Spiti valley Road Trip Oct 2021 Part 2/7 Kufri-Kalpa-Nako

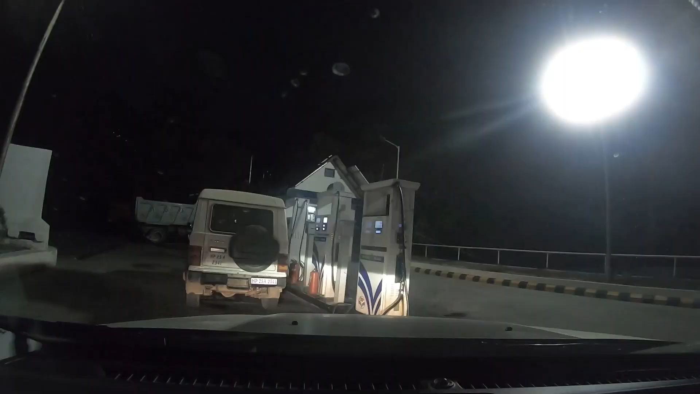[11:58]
This is the last welcome at Kobari before Gaza.
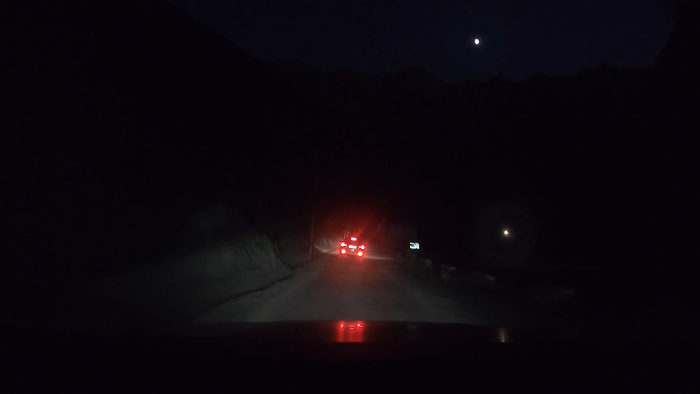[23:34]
Now we will go straight. The road right is the road from where we came.
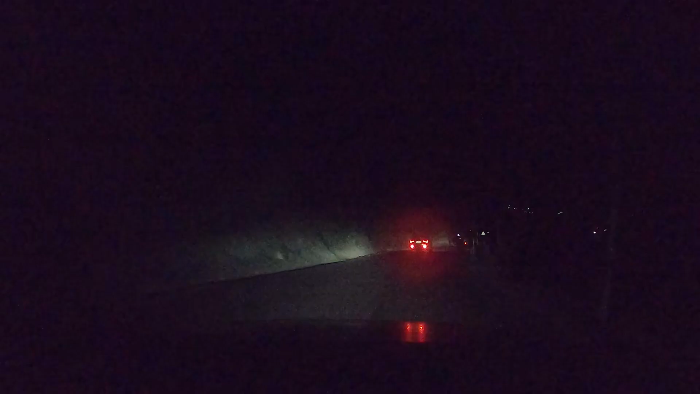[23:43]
6.27 PM now and we are passing through two villages which is a very important village.